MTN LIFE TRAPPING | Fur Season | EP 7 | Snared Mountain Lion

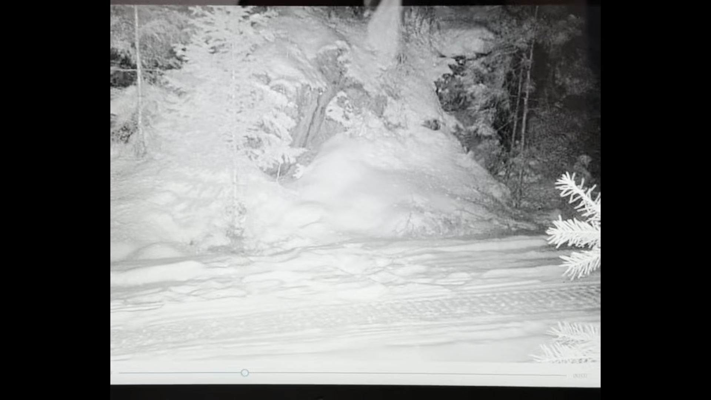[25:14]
And then, the second cat here is that male that we just snared right there. That's him.
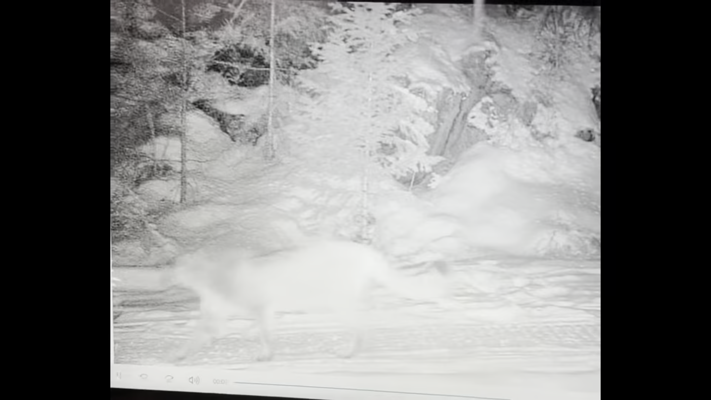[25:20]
That was just up the hill. As you guys can see, there isn't much struggle with this cat.